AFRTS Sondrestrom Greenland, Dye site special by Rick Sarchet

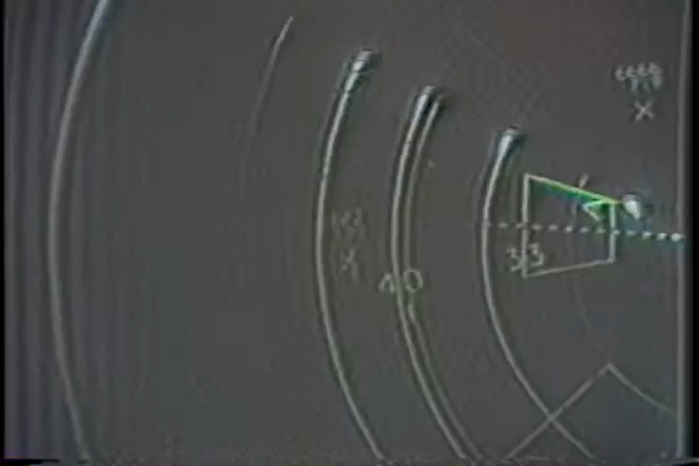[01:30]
And they have certain target windows that these aircraft have to meet. So they know who they are.
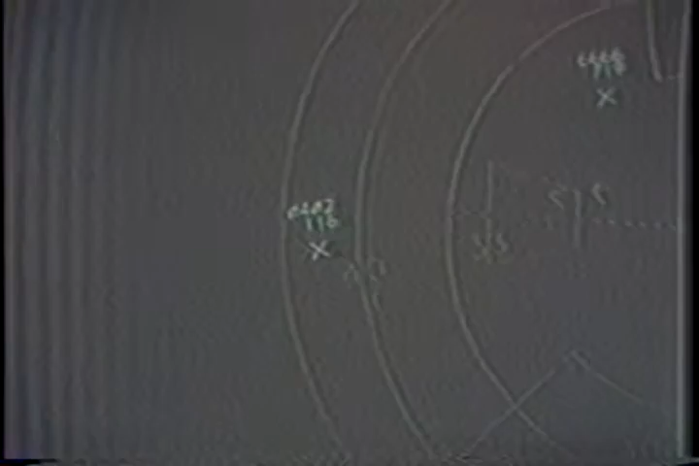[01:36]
I believe they are supposed to, based on the track and their flight plans, they're supposed to hit their windows, plus or minus 20 miles, plus or minus five minutes.